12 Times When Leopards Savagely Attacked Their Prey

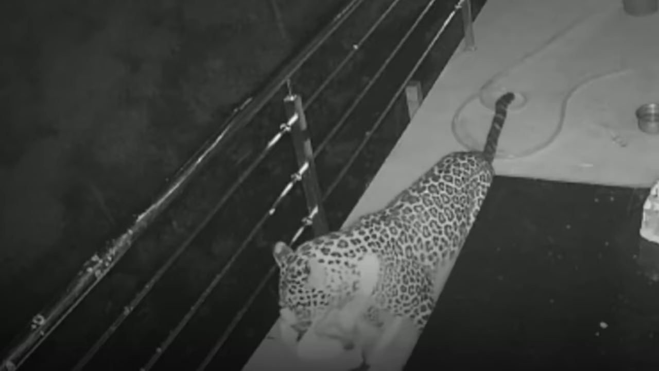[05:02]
leopards target pet dogs for a quick snack.
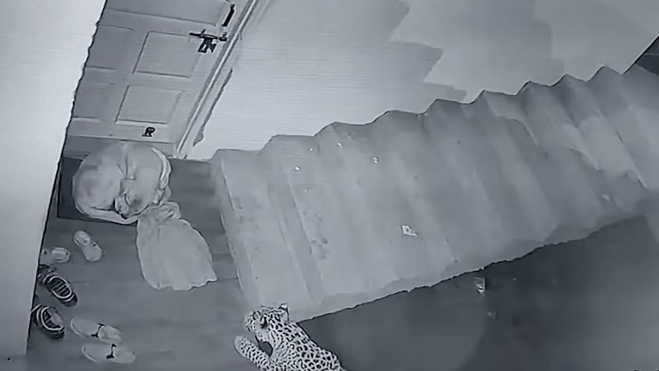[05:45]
In this shocking CCTV footage, the leopard quietly enters a house where a pet dog was resting at night. The leopard inches closer to the dog and does so without making a whisper. The pet dog is in deep slumber and is simply unaware that it is in big trouble. Then, the leopard strikes and nabs the dog's neck.
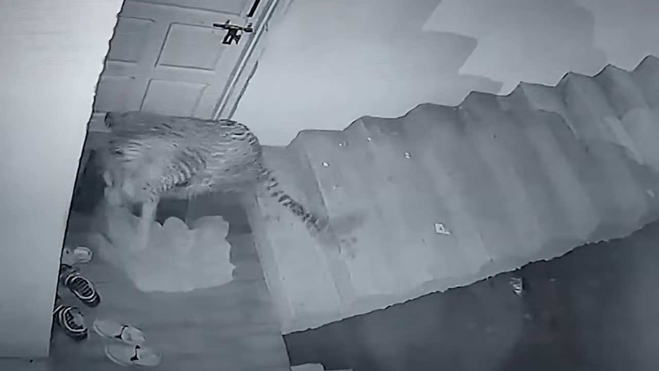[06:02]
The dog is shell-shocked and is struggling. The leopard drags the dog from the staircase. Whether the daring leopard killed the dog isn't known. 7.
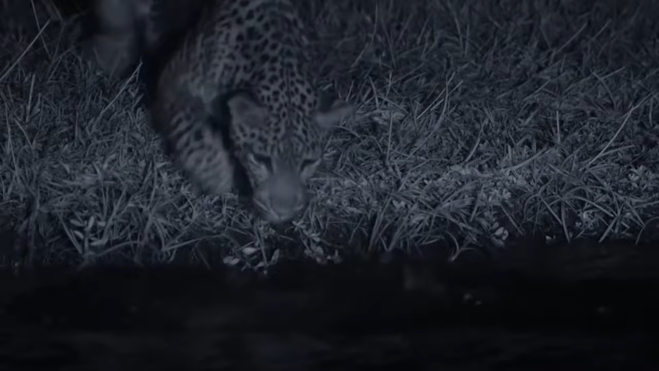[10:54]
The second attempt fails in a similar way. But by the third time, the leopard shows more courage and literally jumps inside the water to grab a fish and drag it out.
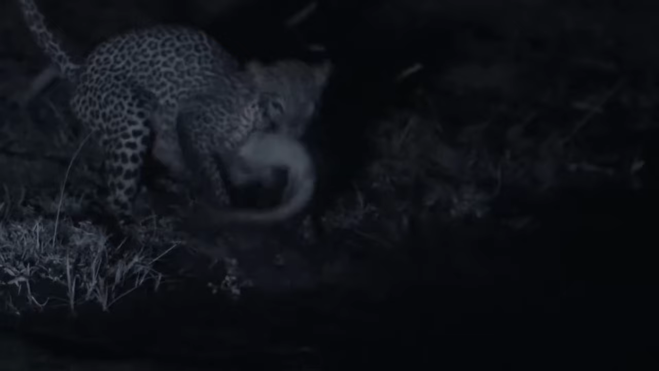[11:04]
Seeing this leopard succeed, other members of its family also start fishing similarly. 2.